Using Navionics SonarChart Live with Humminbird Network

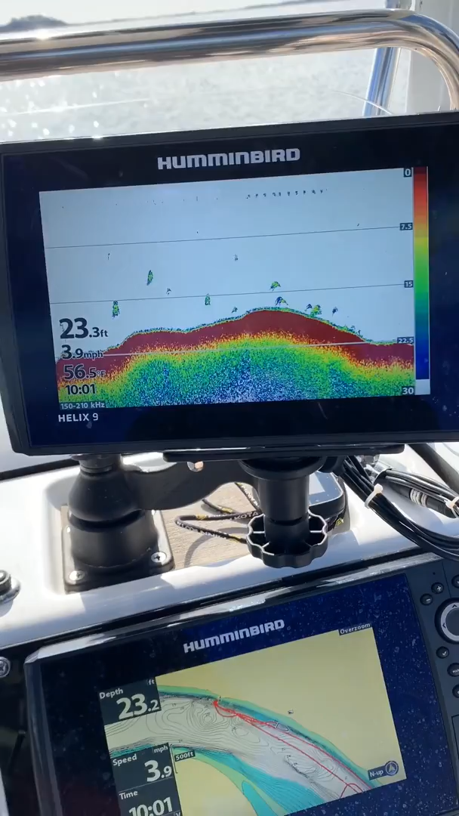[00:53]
On screen: speed 3.9 mph
cable through my Humminbird Helix 9 g3 n
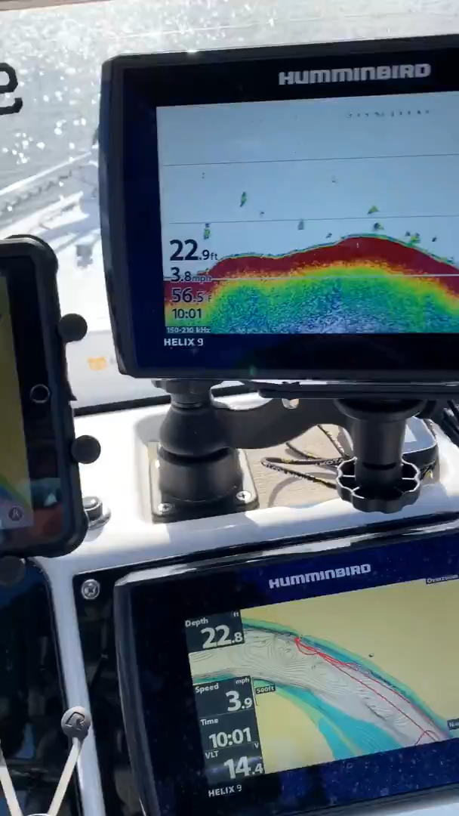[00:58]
On screen: water 56.5°F
just had to move some cables around a bit I actually put the GPS cable hooked up direct
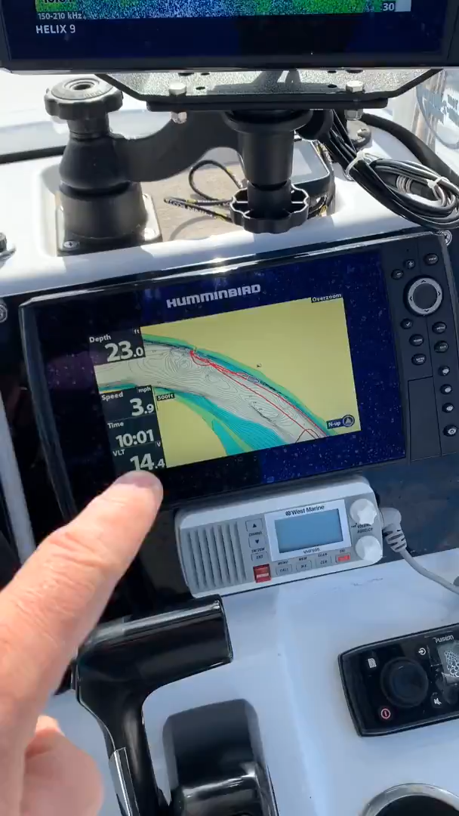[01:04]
On screen: speed 3.9 mph
with my charting unit but this is actually really really